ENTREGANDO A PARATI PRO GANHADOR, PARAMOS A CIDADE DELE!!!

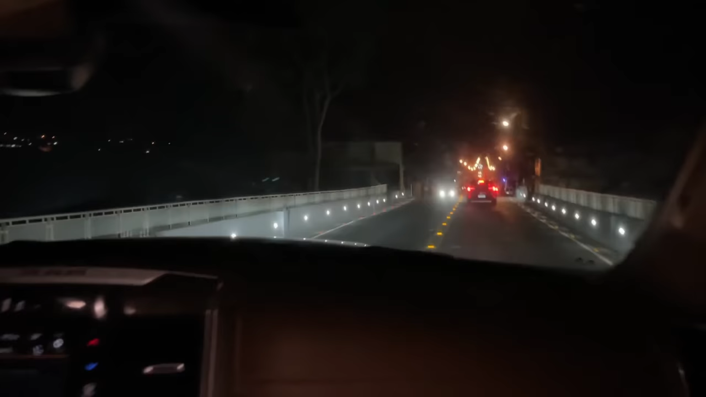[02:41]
Ó, oh, avenida doida. Bota a marcha e
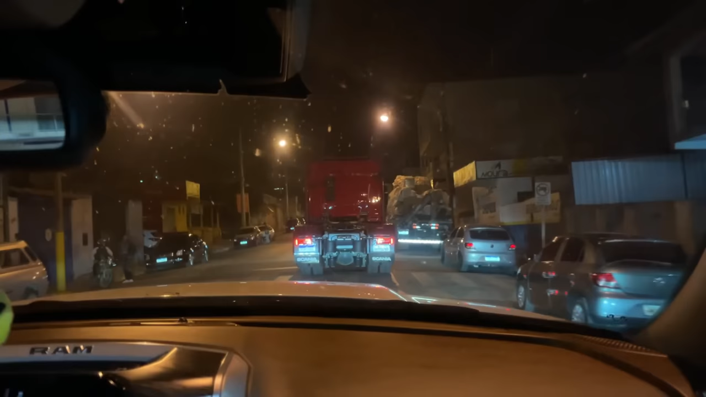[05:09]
Ah, que doideira, senhor. a gente sobre isso. Olha o grau de queimado. Aí, ó. Aí, galerinha, fazendo alguém mais uma pessoa feliz. E o próximo pode ser você, hein? Aí, que galera doida.